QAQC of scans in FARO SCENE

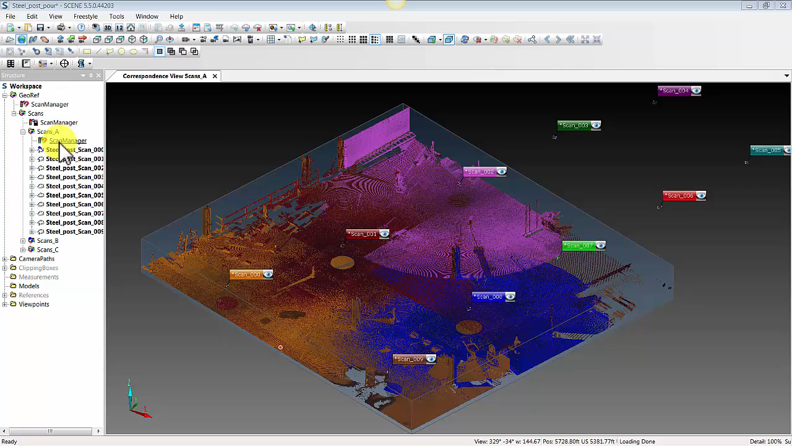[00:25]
got some good numbers here as far as our scan manager in this case we used a cloud-to-cloud registration the method of the registration isn't what we're
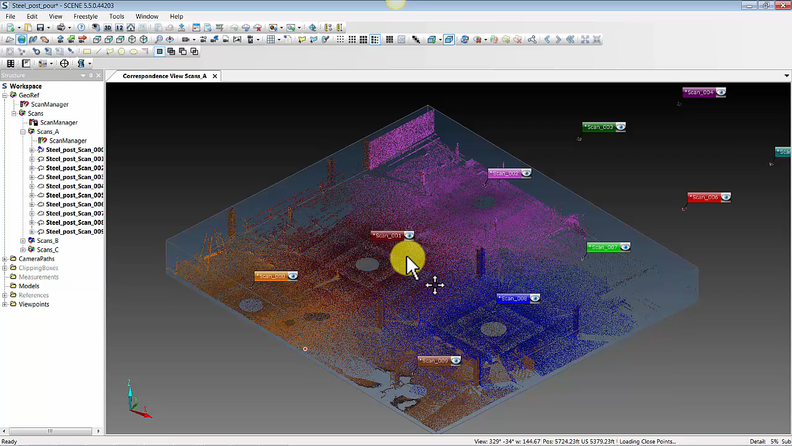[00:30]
really concerned with here it's more just about using the correspondence view and your scan point clouds in scene to also visually validate that your scans have been properly registered so what we would want to do here is right click on our scans folder the one that contains all the different scans and go to
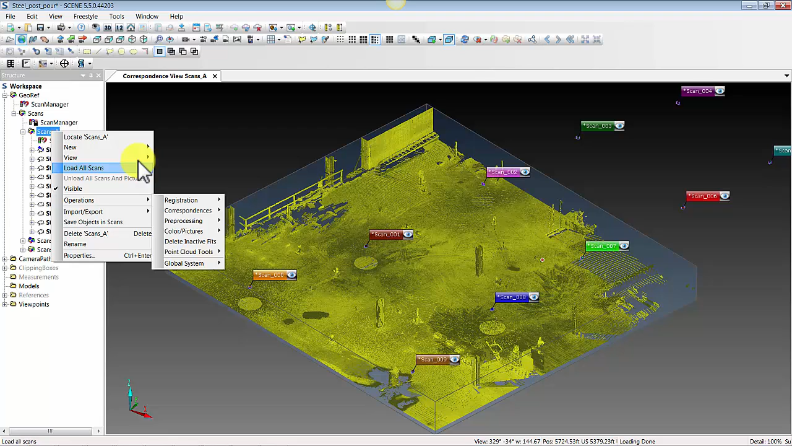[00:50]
view and correspondence view and once we are in a correspondence view if there are scans that do not have
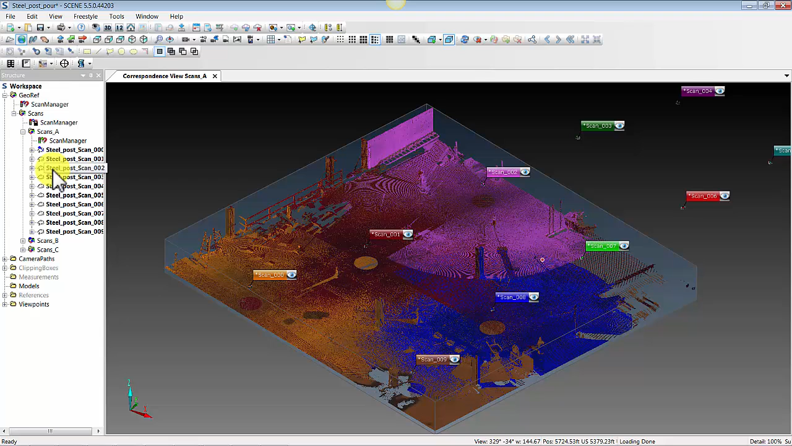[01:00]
scan point clouds as we do here then let's actually just go through this i'll right click
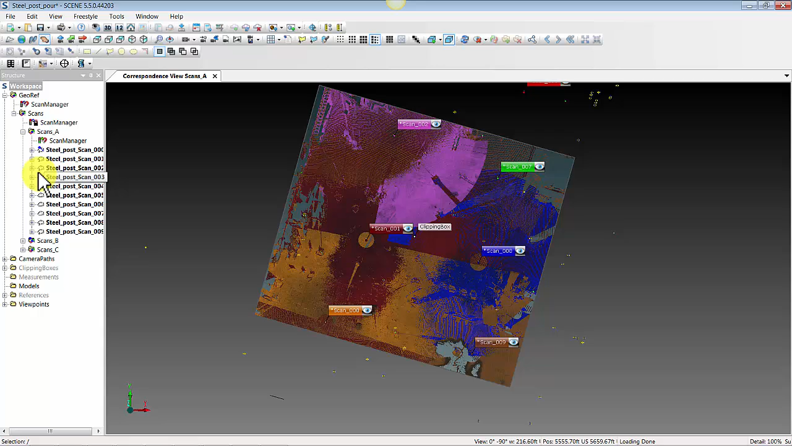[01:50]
which allows us to use a clipping box in a 3d view if you need to create those you can do it per scan or you could do it for the entire group by right clicking on the folder and going to operations point cloud tools and then create scan point clouds alternatively for the whole folder if you want to do them all at once you can also go to pre-processing pre-process scans and there is a button in there radio button called
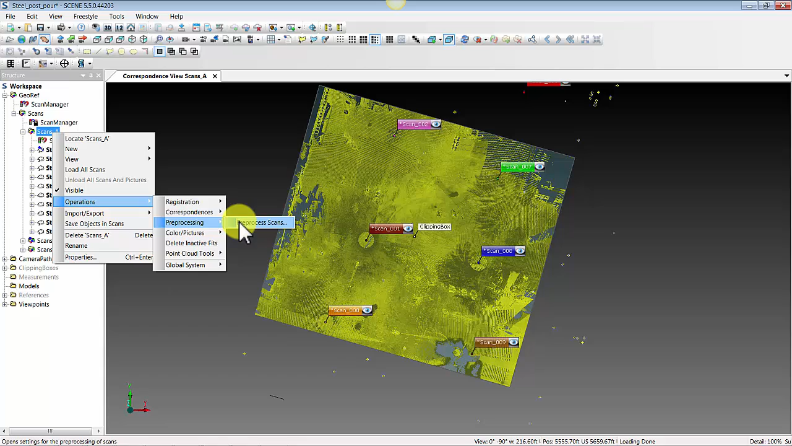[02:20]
create scan point clouds so you can pause the video here if you haven't quite caught up with that if you have you might be looking at something like what we're looking at here what i want to do is actually set the center of rotation by using this rotation button here up top click somewhere in the middle of
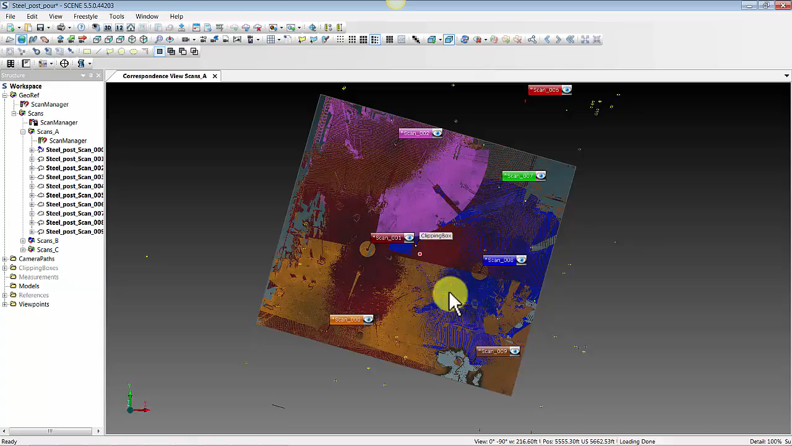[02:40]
my area here and i'm going to scroll my mouse wheel to kind of get myself a little bit closer and you notice in this case i have already created a clipping box if you have not done so go ahead and do that now in fact since we're here let's just run through
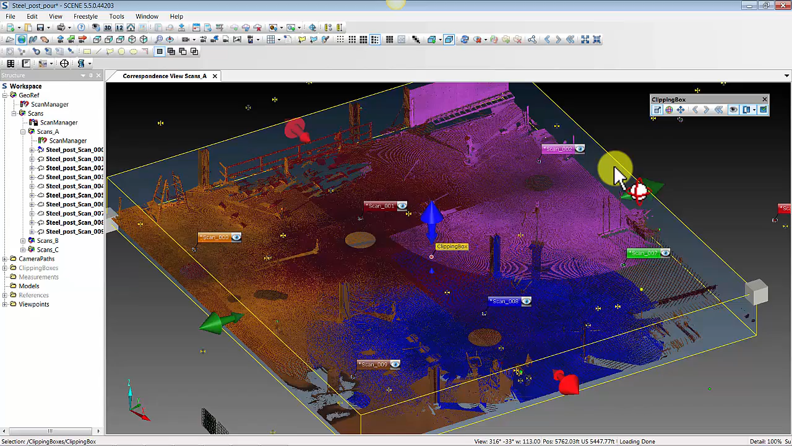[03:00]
it i'll delete my existing clipping box and this is typically what you
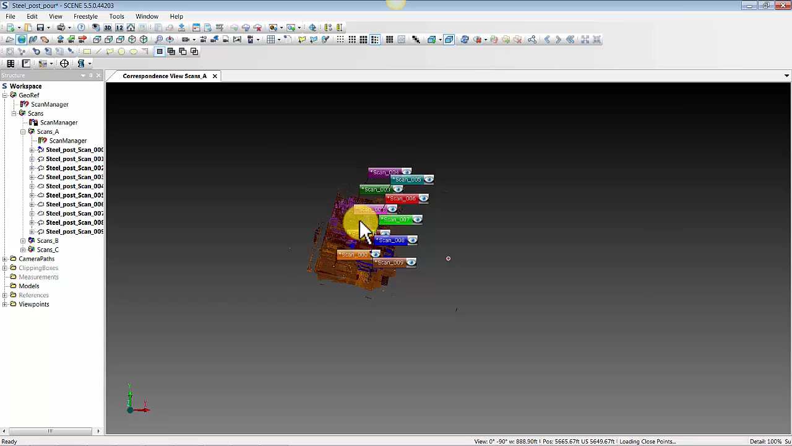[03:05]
might be looking at where you're you're not really able to see through the roof or whatever the top of your data looks like
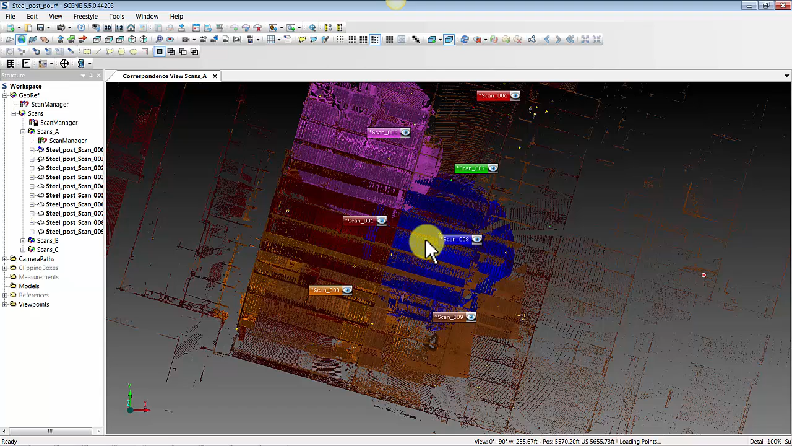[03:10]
so in order to create a clipping box use the button up here up top and the first thing that we probably want to do
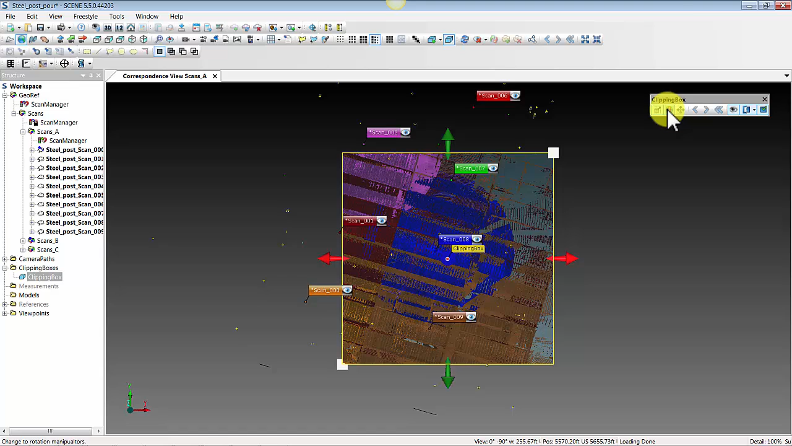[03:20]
is go over to our clipping box toolbar here and change to the rotation manipulators and we want to grab our blue handle
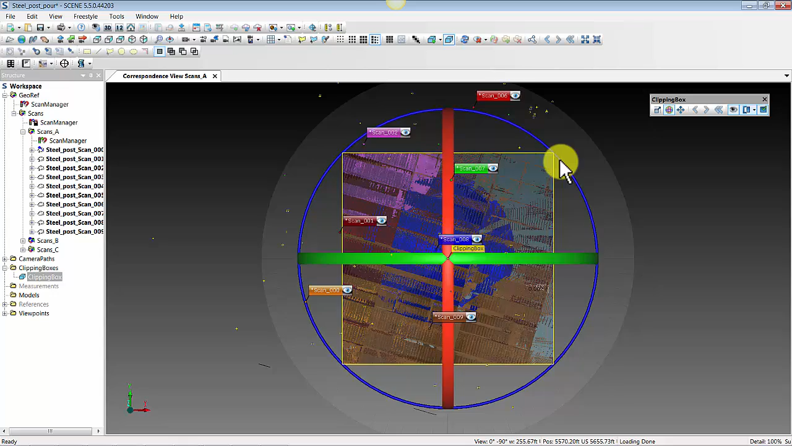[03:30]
and just roughly align the clipping box with the data so once that's done we can go back
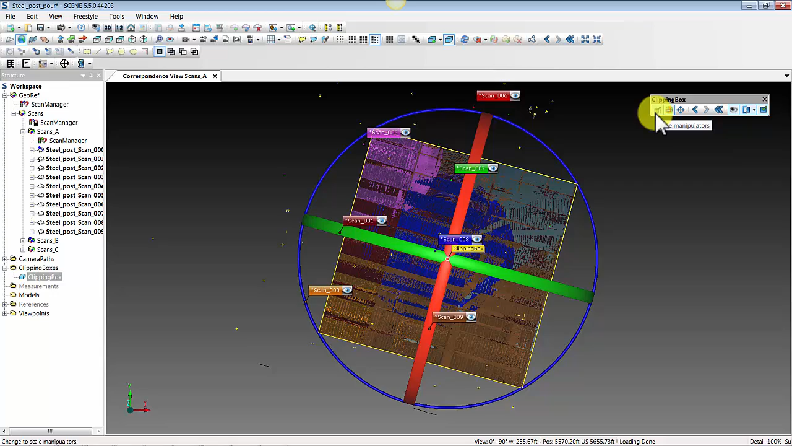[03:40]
to our scale manipulators and i can use the arrows here to sort of drag an area of interest
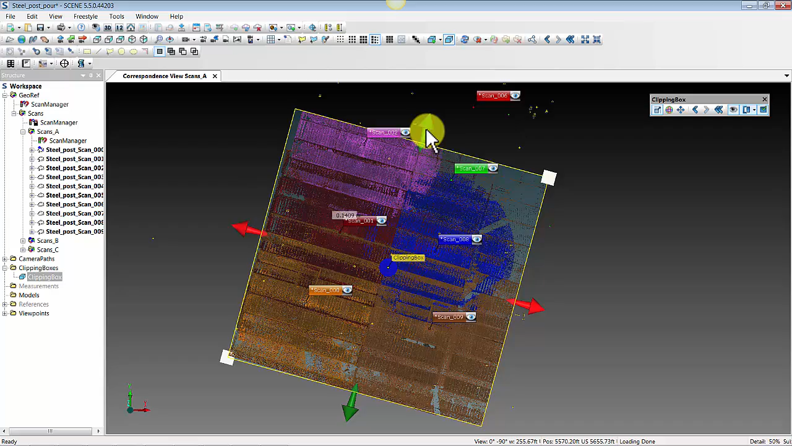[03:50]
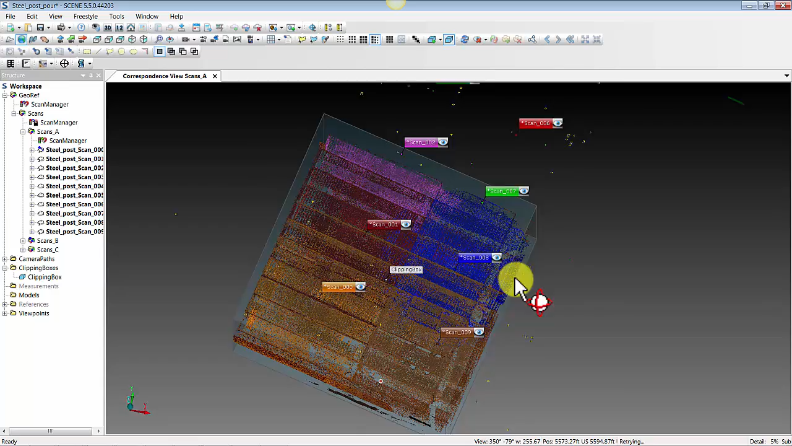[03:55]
once i've done that i can sort of do a left click and rotate around click back on that box until i start to take down the roof
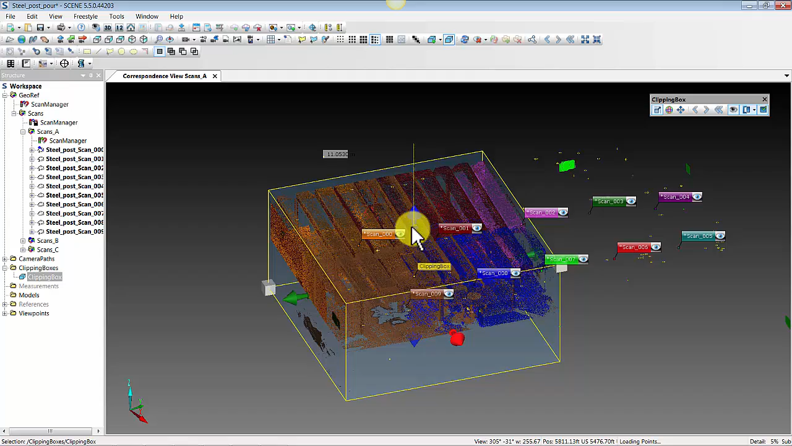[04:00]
and the first thing i want to actually do here as well is grab the blue handles on the bottom of the box and i want to come up until i'm i'm basically what i'm going to do here is we need to check the data in a couple different directions we need
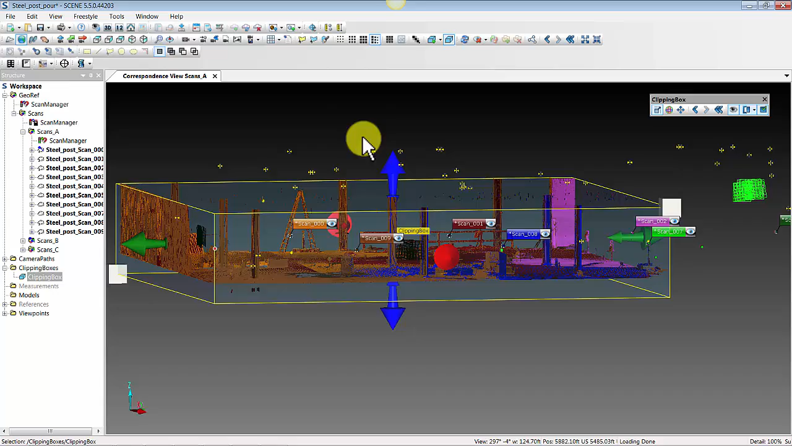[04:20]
to check it from the top down so we're looking essentially at the x and y rotation and orientation of the data but then we also need to cut sections on the floor
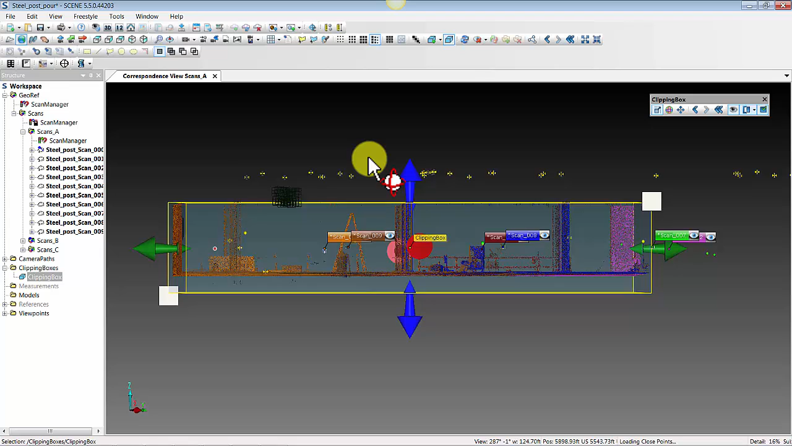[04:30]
so that we're checking the z of the data the elevation of the
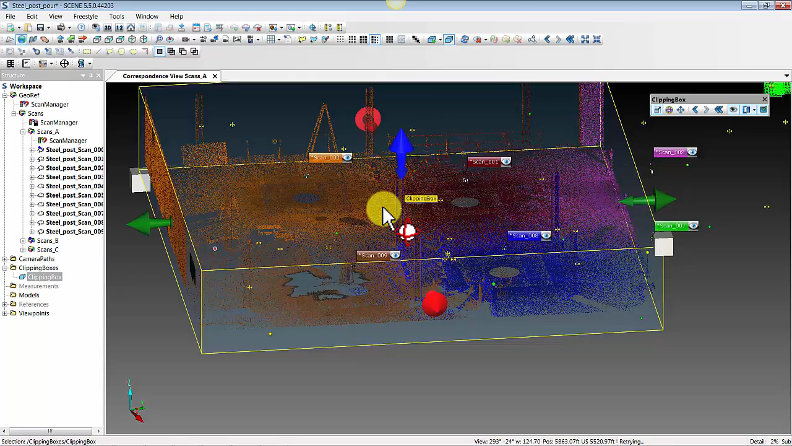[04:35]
data so if i grab this box and i